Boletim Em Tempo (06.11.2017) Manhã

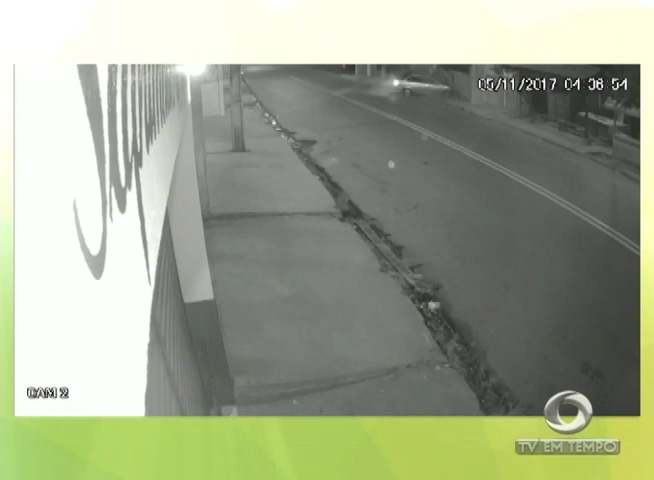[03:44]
Uma câmera de segurança de uma empresa que fica próxima à agência de viagens registrou o momento da colisão. Nas imagens, quatro pessoas aparecem saindo do carro depois do acidente. Dois homens e duas mulheres, uma delas a condutora do veículo. Repare nesta imagem. Um homem se aproxima em uma motocicleta e foge com uma das ocupantes do carro. Já a motorista foge correndo do local. Segundo o proprietário do prédio onde funcionava a agência de viagens, os dois homens que aparecem nas imagens foram presos e o carro apreendido pela polícia.